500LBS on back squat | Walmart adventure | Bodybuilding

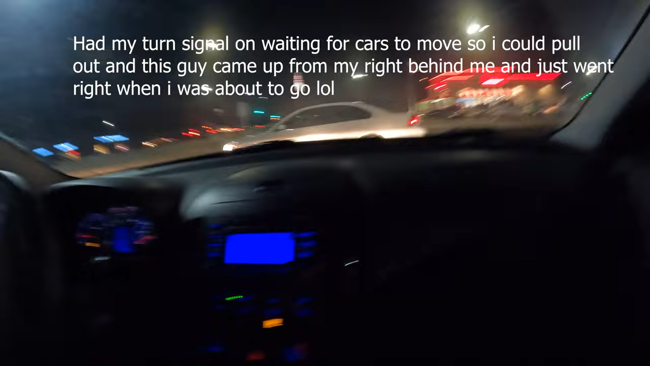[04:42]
I swear, Walmart parking lots are the most dangerous place on earth.